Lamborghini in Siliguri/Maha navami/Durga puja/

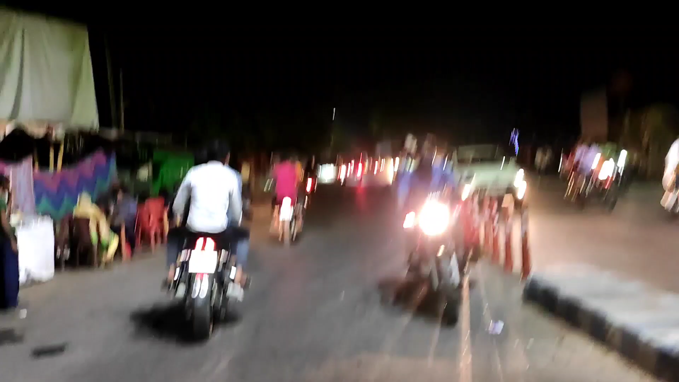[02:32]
और अभी हम लोग सीधा रोड जा रहे हैं।
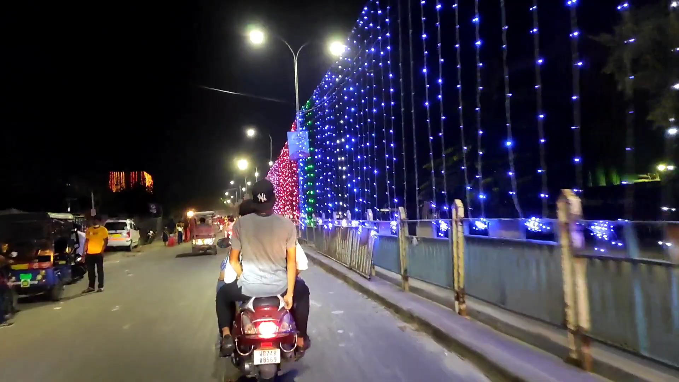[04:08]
वो लोग आगे निकल चुके हैं। 5 minutes later, गाइस, अभी हम लोग एयरव्यू मोर में है, और यहां पे भी अभी बहुत भीड़ लगा हुआ है।
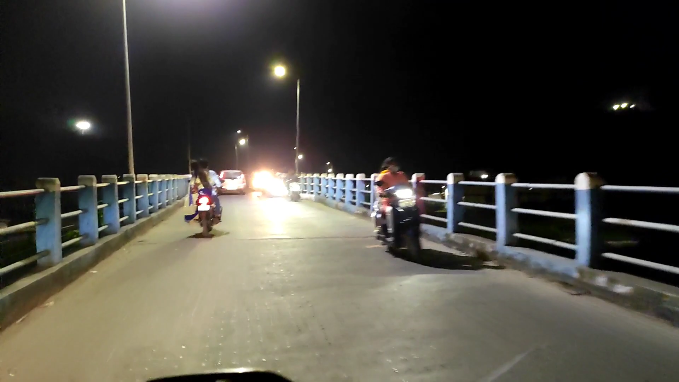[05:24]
वे टू जंक्शन टू माटी का रहा ए ब्रदर इधर इधर सॉरी गाइस हम भूल जा रहे हैं गाइस ये जंक्शन टू माटी का वो है जो शॉर्टकट है एक नया ब्रिज समझ रहे हो और इधर में सिलीगुड़ी टाउन है और जंक्शन स्टेशन का फ्लाई ओवर है ऊपर में हाँ मध्य में ये रहा यहाँ पे रेलवे सब है A few moments later.
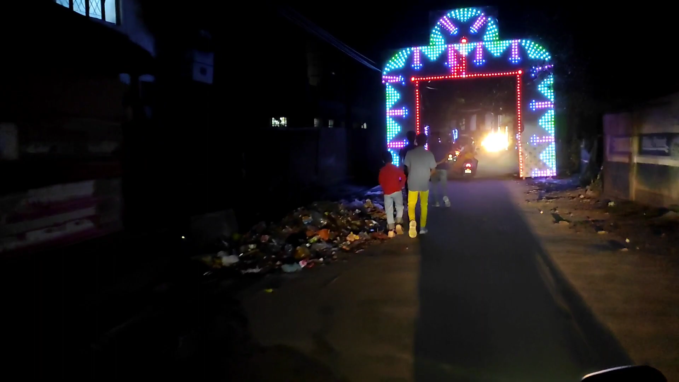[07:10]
तो गाइस अभी हम लोग फाइनली एक पेंडल की तरफ जा रहे उम्मीद है अभी दिखाई देगा शायद एक पेंडल
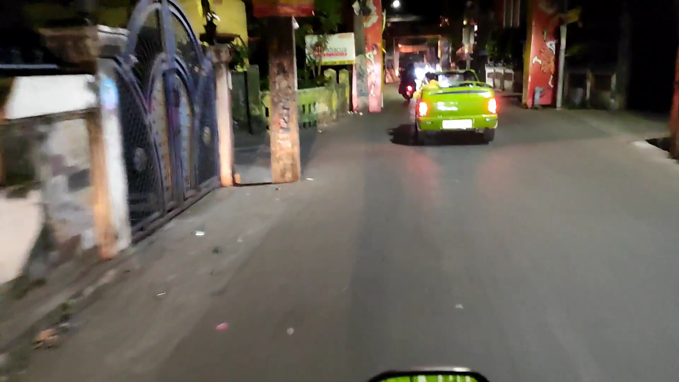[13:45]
कितना 200 के स्पीड में जा रहा है।
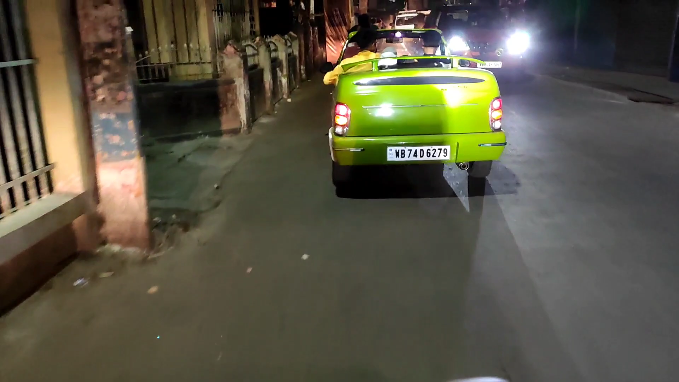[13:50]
तो आप लोग अच्छे से देखिए, मैं क्लोज में लेके जाता हूँ।